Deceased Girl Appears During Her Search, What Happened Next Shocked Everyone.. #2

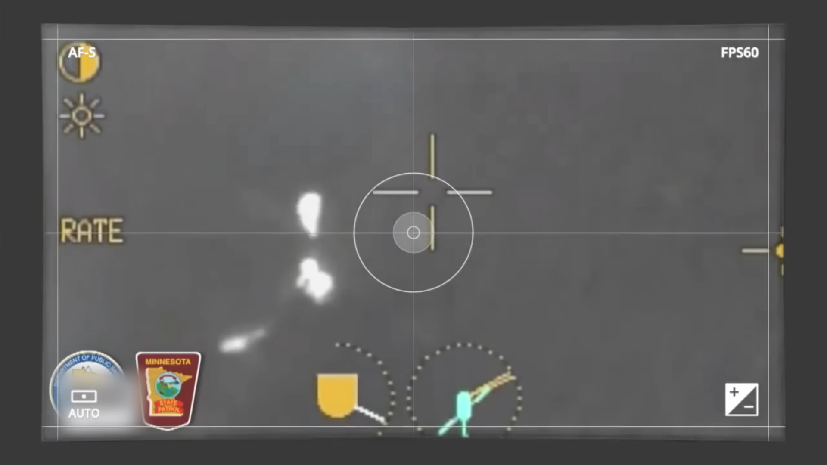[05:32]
a heartwarming scene was captured in October 2017, when a little boy's curiosity got the best of him.
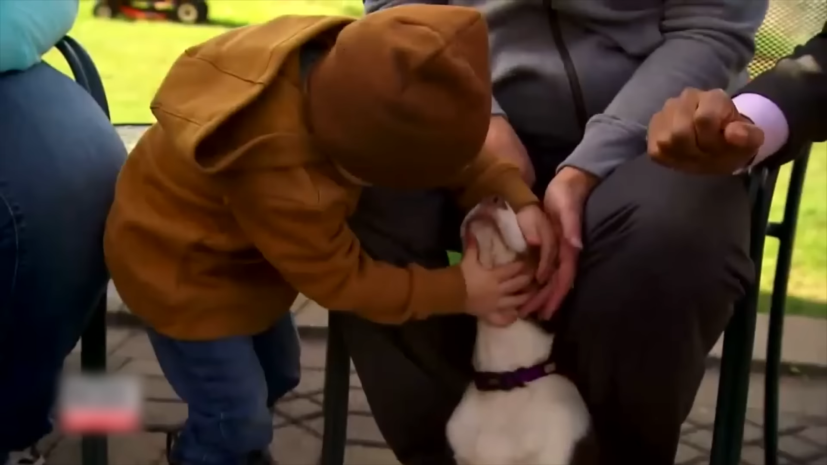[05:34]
And he went straight into the towering cornfield.
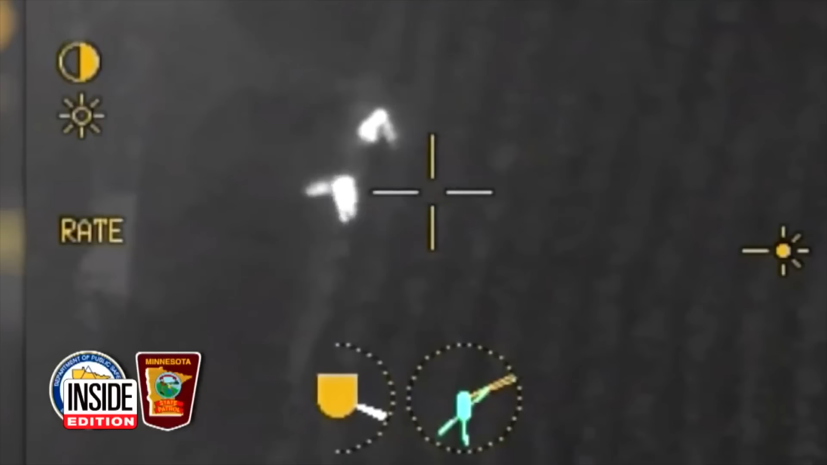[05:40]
The two-year-old and his dog hopelessly lost in a giant cornfield. But he was not alone, as his trusty four-legged friend,
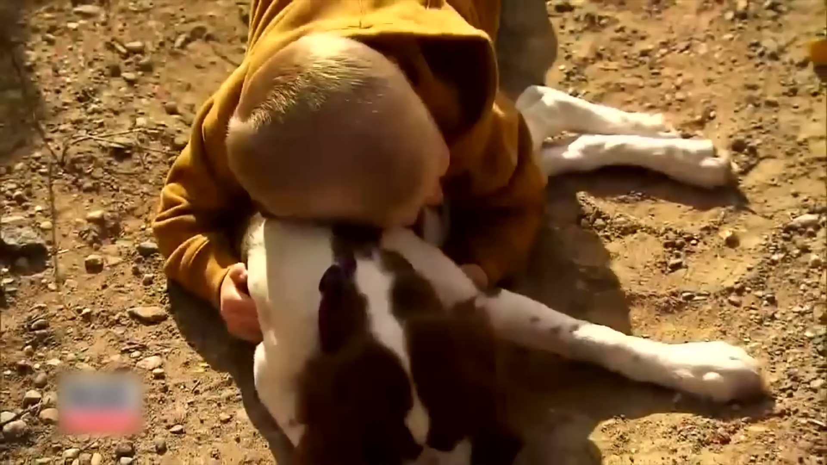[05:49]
a 12-year-old puppy didn't hesitate to follow him,
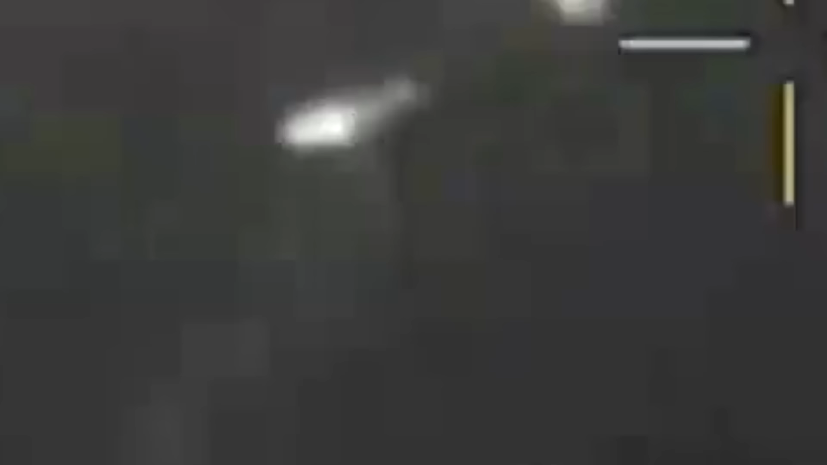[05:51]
and kept a watchful eye on the little adventurous boy.
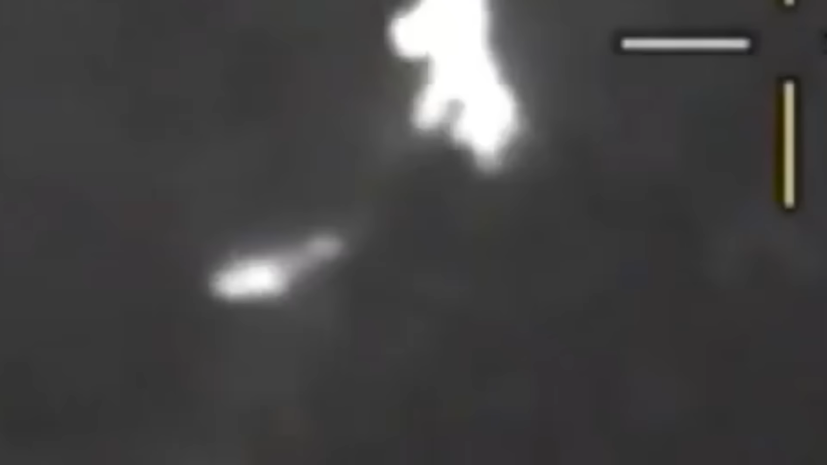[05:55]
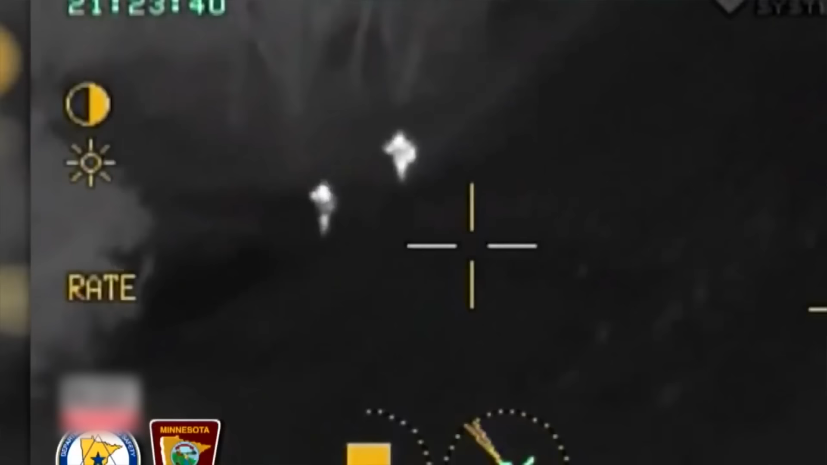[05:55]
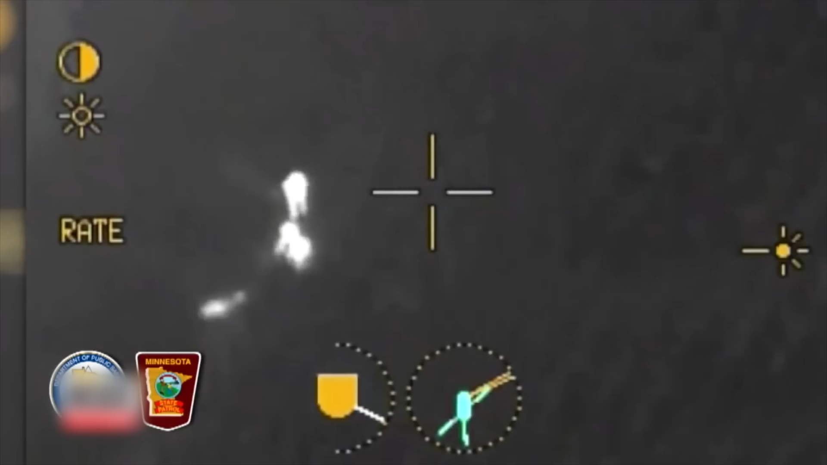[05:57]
Well, the rescue team arrived and their camera captured the dog wagging its tail as a guiding light,
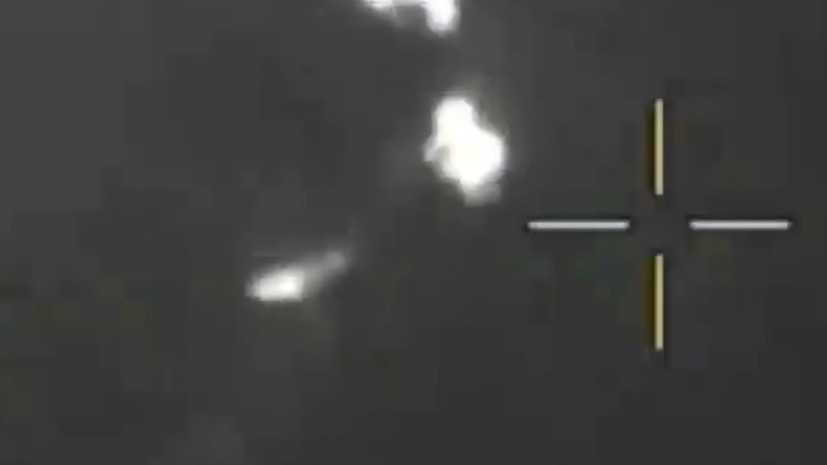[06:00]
which made them alert that there's something suspicious in the cornfields.
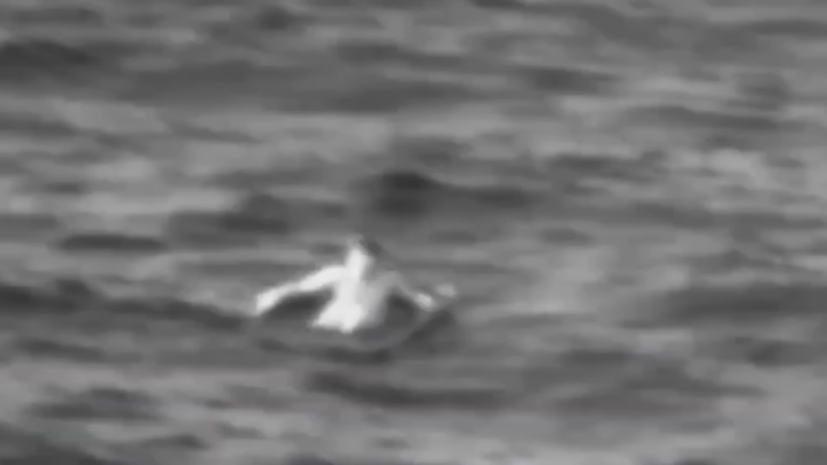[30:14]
There was Charlie! The emotional reunion with his family became the silver lining to this watery ordeal.
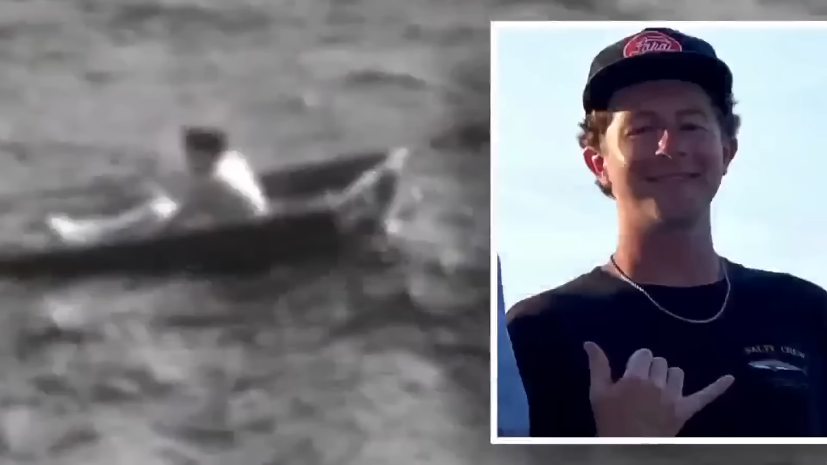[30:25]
Charlie admitted losing all hope for survival,